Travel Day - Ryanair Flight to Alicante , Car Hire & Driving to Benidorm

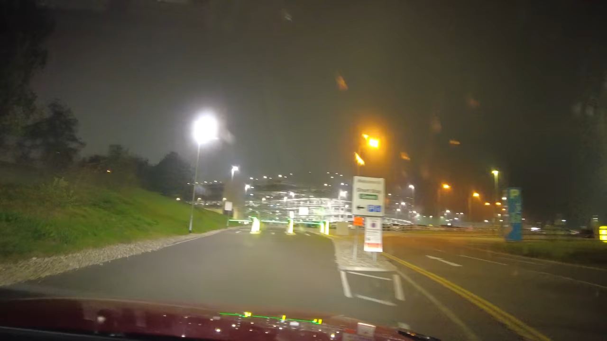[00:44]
Here we are, short stay, which is literally right next to the terminal.